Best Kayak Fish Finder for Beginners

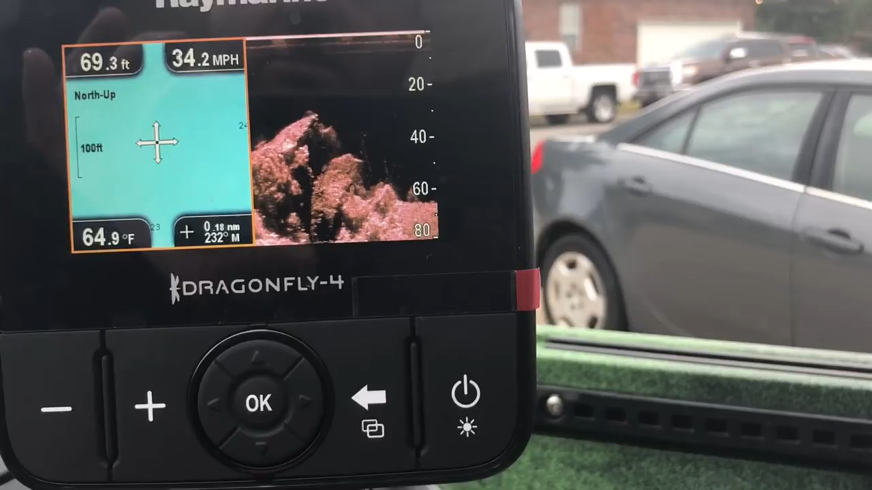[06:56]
On screen: depth 69.3 ft, water 64.9°F
States but um what's cool about it as well I mainly fish the region with Arkansas, Louisiana, Texas area.
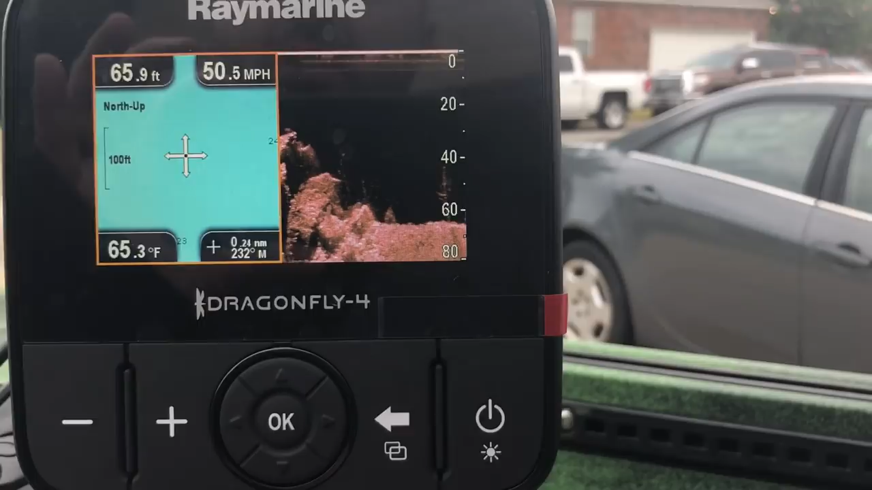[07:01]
On screen: depth 65.9 ft, water 65.3°F, speed 50.5 mph
So I can go into Navionics and upload that region in great detail for free as long as my memory card allows it.
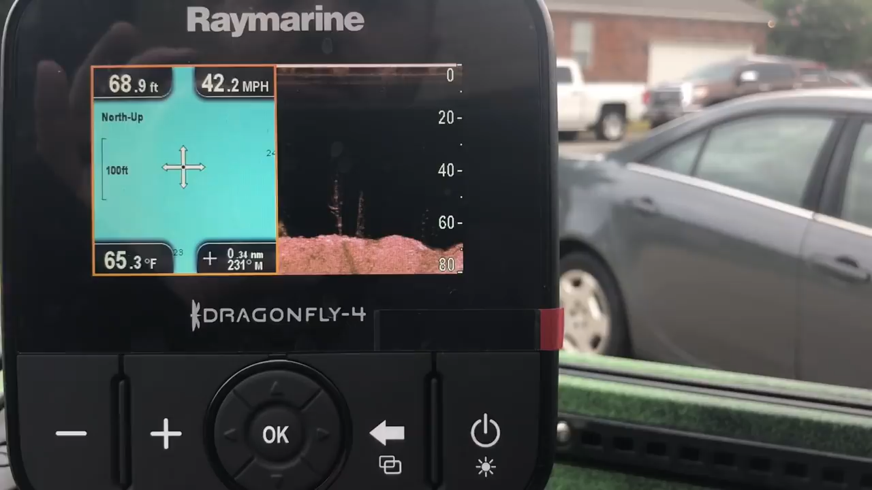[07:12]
On screen: depth 68.9 ft, water 65.3°F
So that's what I did. I got even more details, more waypoints um just from going in that specific region and download it.
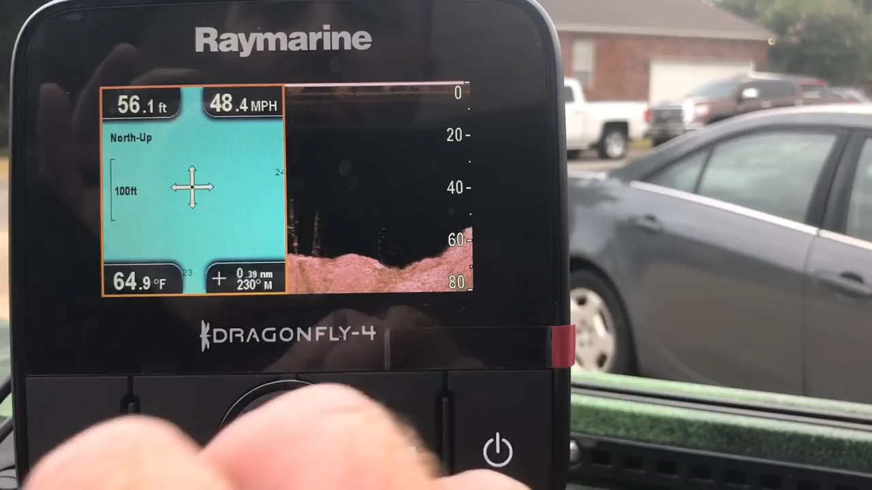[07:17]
On screen: depth 56.1 ft, water 64.9°F
So Raymarine Dragonfly is a great series for
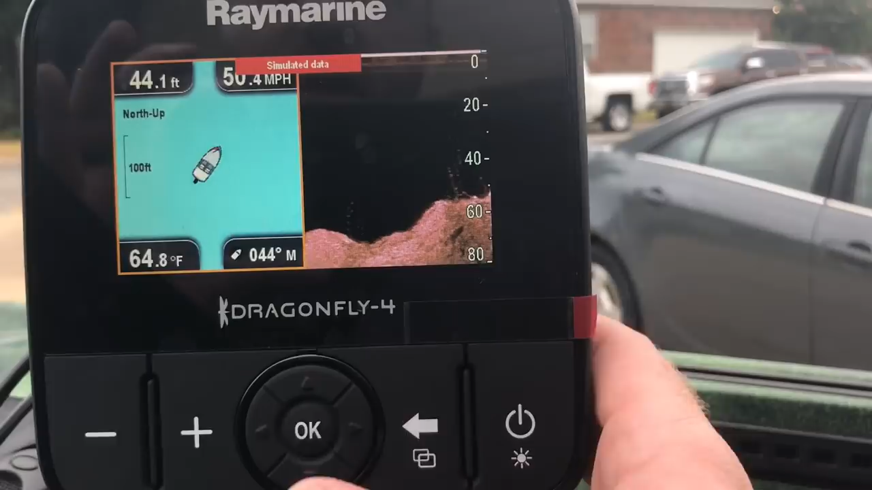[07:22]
On screen: depth 44.1 ft, water 64.8°F
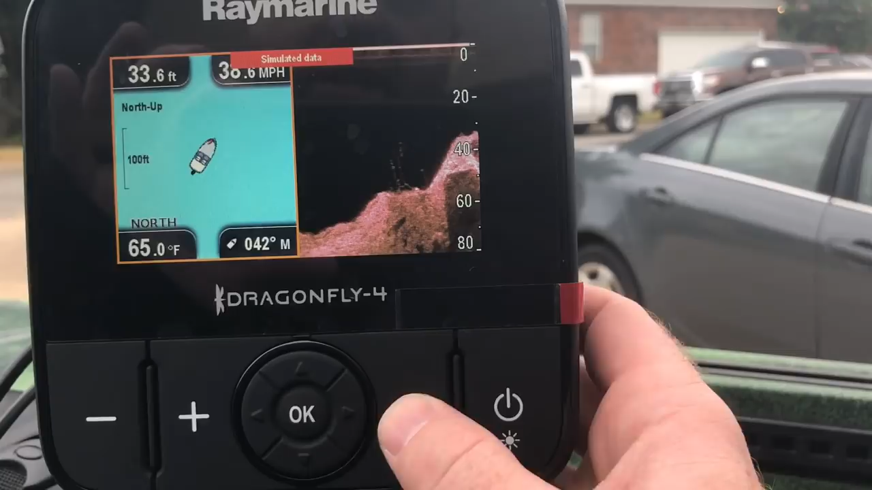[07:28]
On screen: depth 33.6 ft, water 65.0°F
and it's got great features to it. It's got everything you need to get started on or um even if you're advanced or intermediate it's got all the features you really need.